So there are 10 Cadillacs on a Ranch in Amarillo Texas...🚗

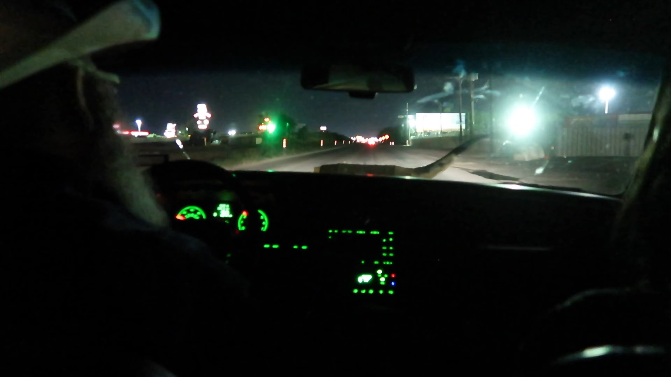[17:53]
There's a bull in the road. Hold on. So there's a bull in the road.
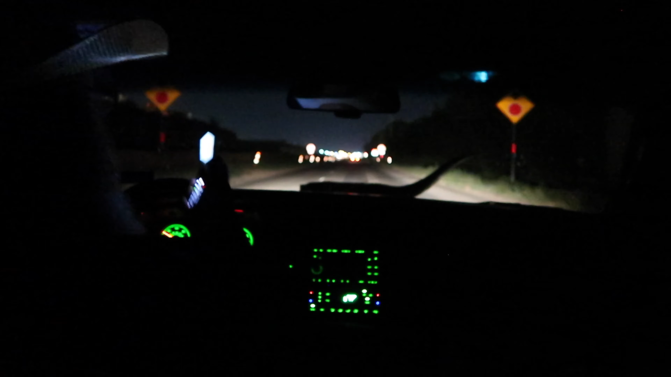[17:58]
And we're face to face. And so it's bovine versus auto.
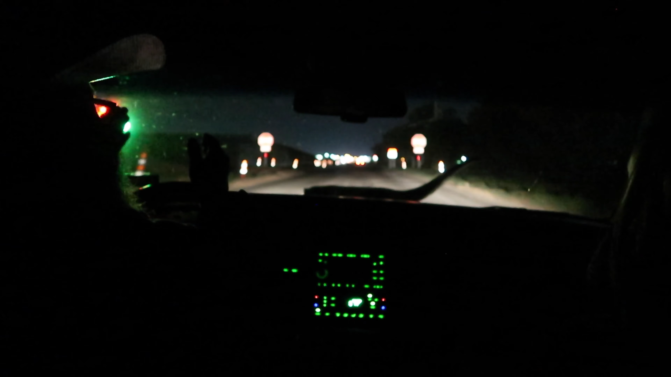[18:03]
You should have seen the other guy. I lost the horn, but... It's a little bit better than the truth. The truth is, these little construction signs, they have those sandbags on them. One of them blew over. We had a storm Friday night and the wind was blowing like crazy. One of them blew over and hit the car. And it scratched up the hood over here a whole bunch and hit the horn. So it's kind of a lame story though. I like the bull.